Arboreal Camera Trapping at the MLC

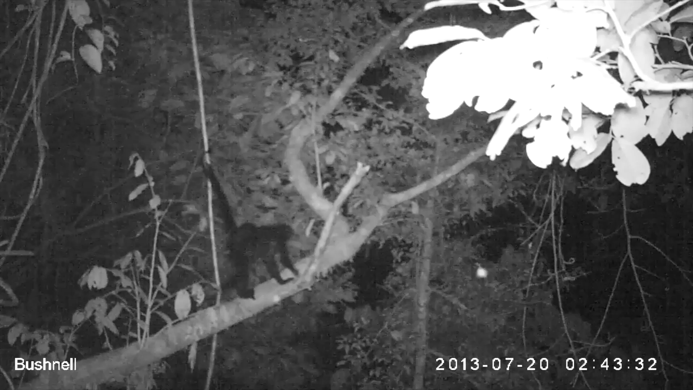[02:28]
displaying nocturnal behaviours which is something completely unknown before the footage we collected here.